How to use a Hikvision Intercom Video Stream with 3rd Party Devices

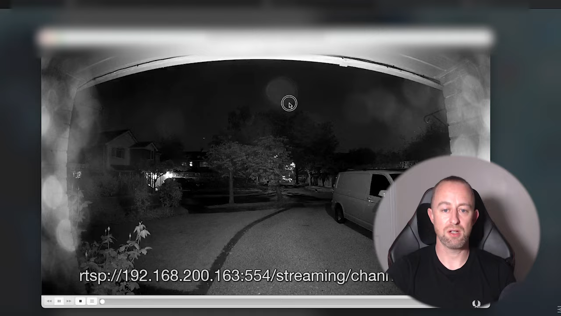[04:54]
that is my camera feed so that is the that is my intercom here I've got a kind of the Hikvision doorbell intercom here and it's given you the video but you can also hear it's given the audio as well which you should do because it's the intercom so that's our live feed now we've got that link we can use it in pretty much everything anything we want any third-party device that accepts RTSP some examples where I've used it or an Ajax home assistant and I'm going to be trying it on Uniview I haven't tried that yet but I'm